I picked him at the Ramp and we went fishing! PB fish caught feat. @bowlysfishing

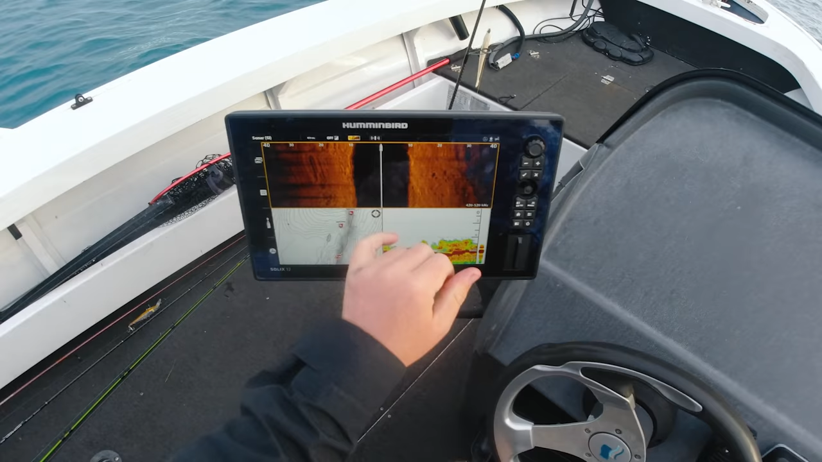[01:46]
small bait there a couple of bigger shapes just coming down here
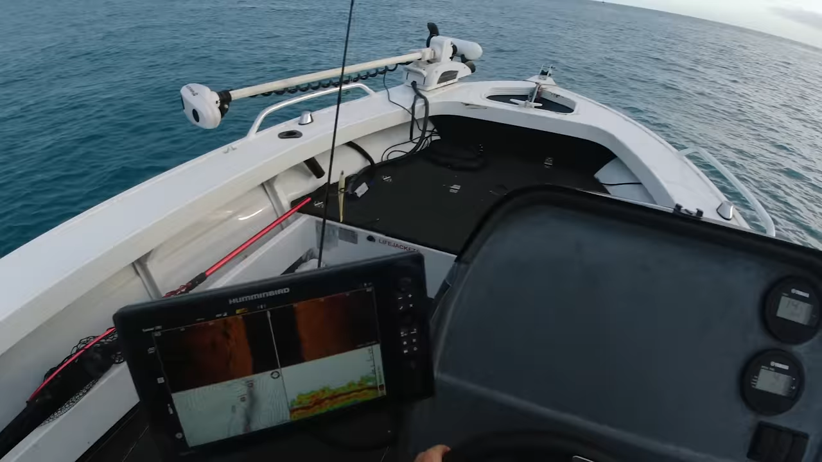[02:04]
all drift through here all drift
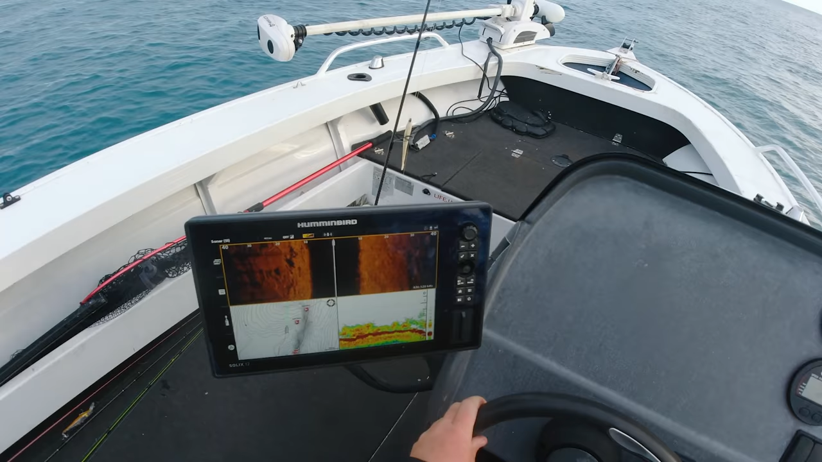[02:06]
through here stacks and start to bite through here stacks
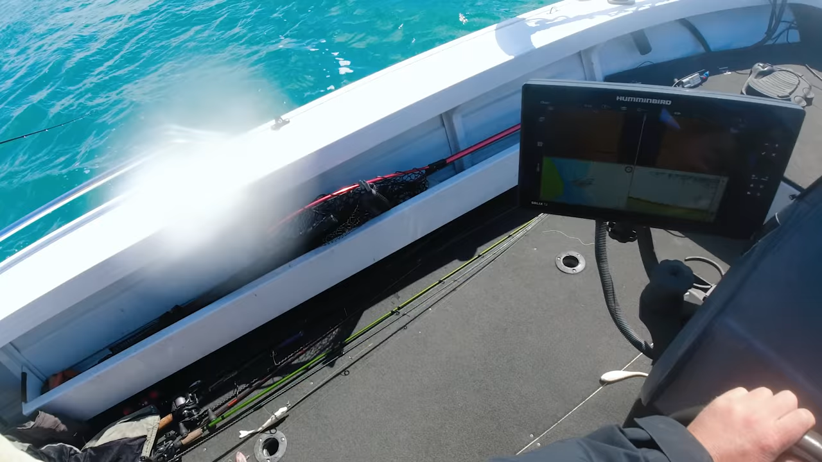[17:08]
yeah there's a few out your side there scattered around now yeah
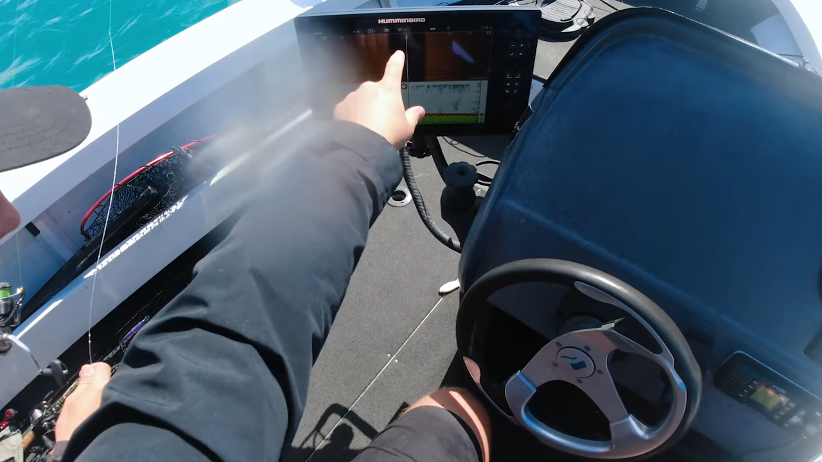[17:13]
here here oh yeah yeah you're in there mate how boy in there do you want to be i'm right on them spooked them pretty much
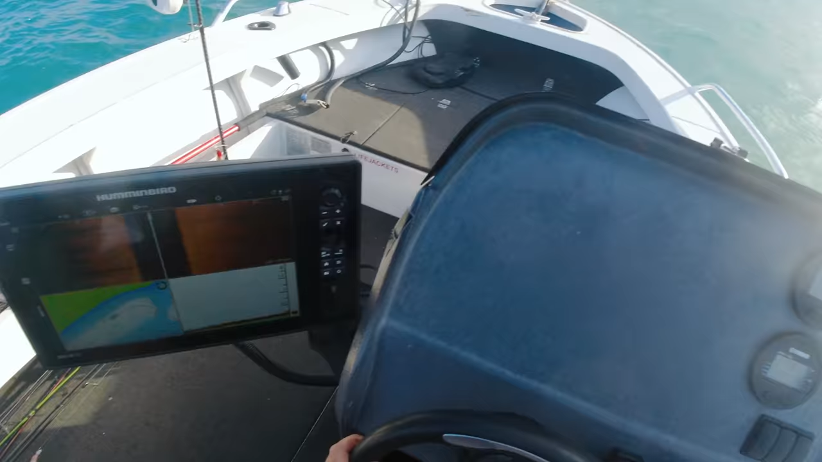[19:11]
well i didn't see anything in there so i'm ready to pull the plug hey all right